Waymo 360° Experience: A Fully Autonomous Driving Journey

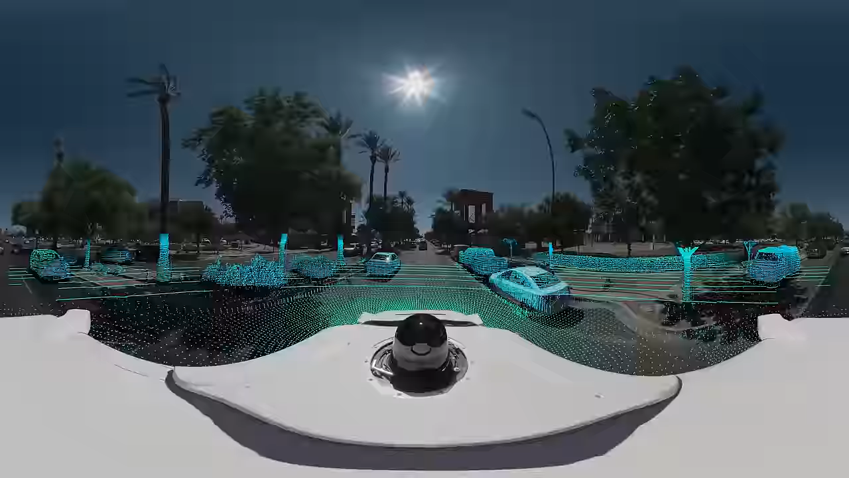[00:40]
As it drives, Waymo uses LIDAR, which sends out millions of laser beams per second, to build up a detailed picture of the world all 360 degrees around it.